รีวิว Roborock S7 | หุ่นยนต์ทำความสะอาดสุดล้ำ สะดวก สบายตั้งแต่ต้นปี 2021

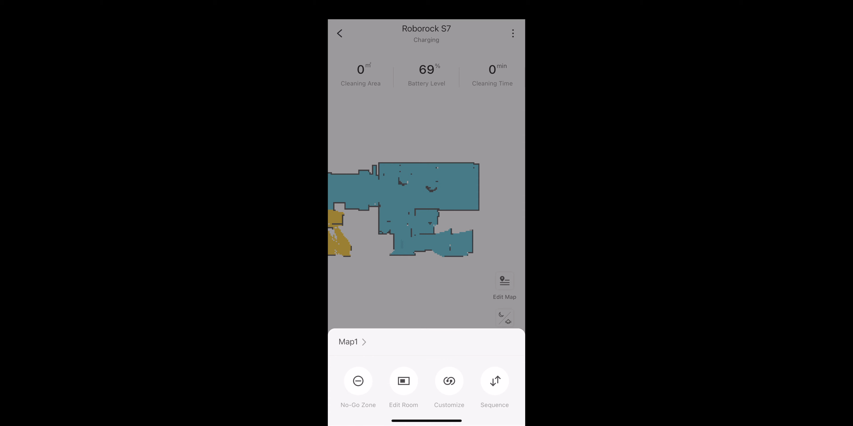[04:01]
ับว่าแผนผังหรือว่าแผนที่ขึ้นมาในแอปพลิเกชั่นหลังจากนั้นไม่ย่าครับ เราแค่กำหนดตัวห้องต่างๆครับแล้วถ้าเกิดว่ารู้สึกว่าห้องที่สแกน
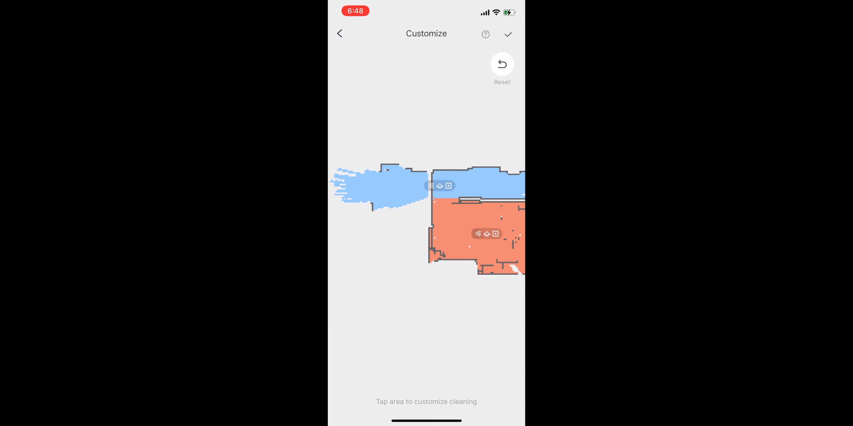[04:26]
ี่เราปริหารตัวห้องเศร็จแล้ว 1956 และหับงานหุ่นยนตัวนี้ก็สามารถที่จะเข้าเป็นตั้งค่าได้นี่สำหรับ��การทำงานทำความสะอาจ regulateULAR